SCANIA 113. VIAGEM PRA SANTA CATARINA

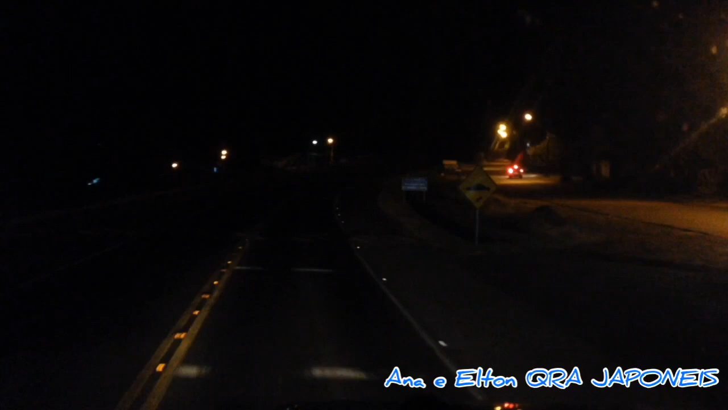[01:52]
Falou? Vamos falando aí. Agora de noite aí meu celular é ruim pra filmar aí, ó. Acabou a claridade e acabou o celular. Vamos ver aqui que nós conseguimos registrar aí mais pra frente aí, beleza? Abraço aí, com Deus, tudo de bom. É, rapaziada, vamos parar aqui no Campos Gerais aqui, cidade de Ponta Grossa.